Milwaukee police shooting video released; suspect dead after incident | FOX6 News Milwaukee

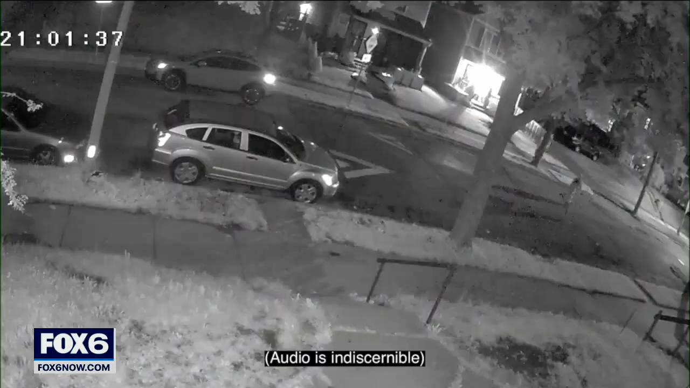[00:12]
Milwaukee police say this is what brought them to the north side on September 13th. When they got to North 33rd Street, police say they saw three men who ran away.